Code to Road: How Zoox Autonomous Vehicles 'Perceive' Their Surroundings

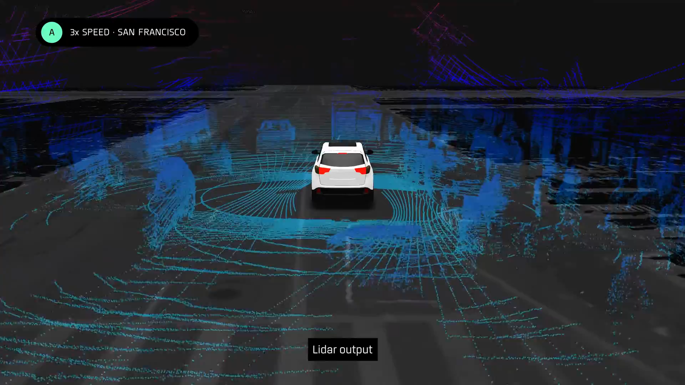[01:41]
LiDAR is great at detecting depth and measuring the shape and size of objects, no matter what they are, even if those objects have not been seen before. We also use radar.
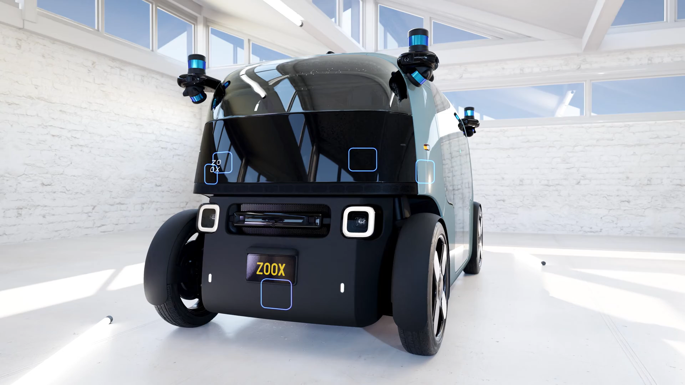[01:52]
Radar works by bouncing radial waves off surfaces to determine the distance, size, speed, and direction of objects around the vehicle. Radar has three advantages.
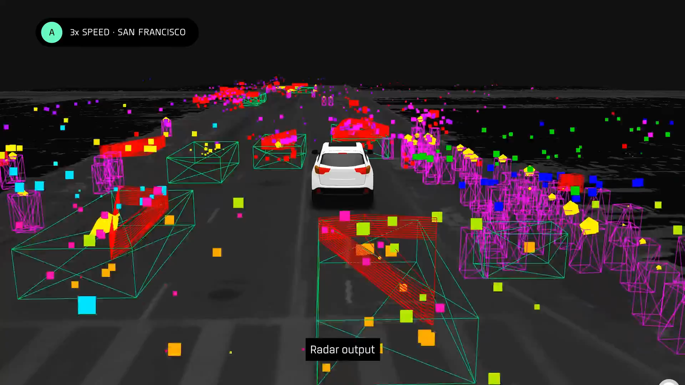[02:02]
It provides velocity measurements with low latency, it detects agents at far distances, and it's robust in extreme weather conditions like rain, fog, and snow.
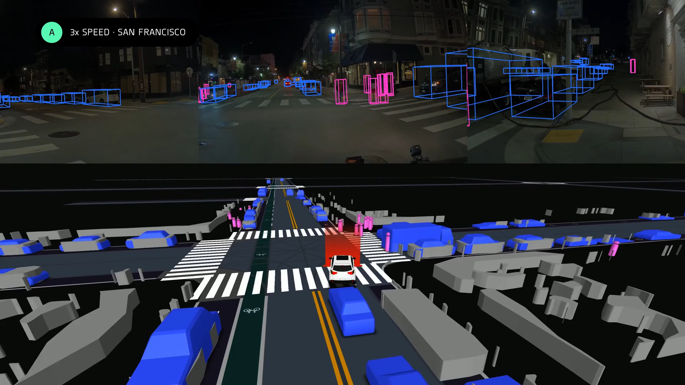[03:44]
That's what eliminates blind spots, and it allows our vehicle to view objects not just next to and behind it, but even objects behind other objects, which is especially important when navigating through busy streets.
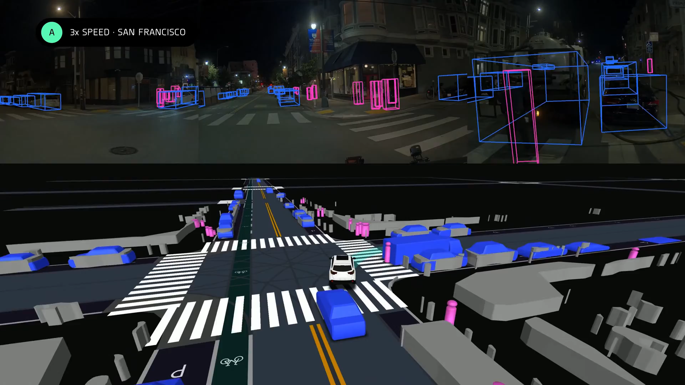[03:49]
Our unique sensor configuration also ensures a failed operational architecture.
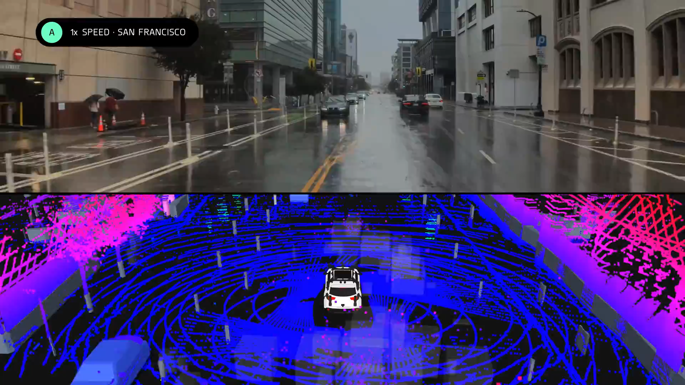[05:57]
Although rain and fog, as well as steam from manholes, can get picked up by LiDAR sensors as possible objects,
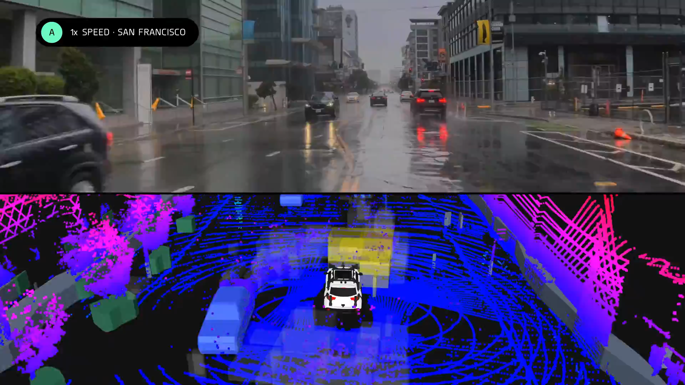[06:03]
our overall system is robust to these potential false positives because all of our sensors essentially get to vote together.